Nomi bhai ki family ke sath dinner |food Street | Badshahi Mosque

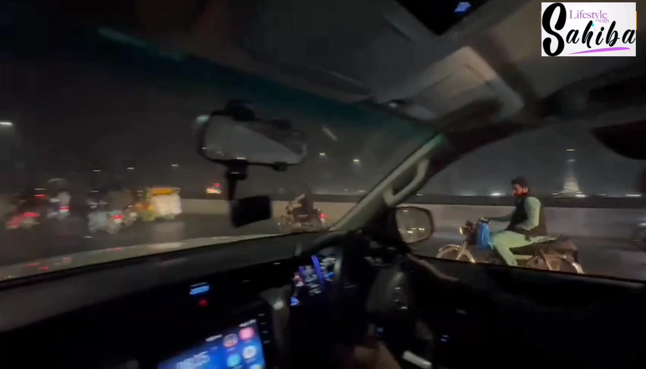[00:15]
ये देखे जी, ये लाहौर की ट्रैफिक देखे जी, क्या और लाहौर की ये स्मोक भी देखे।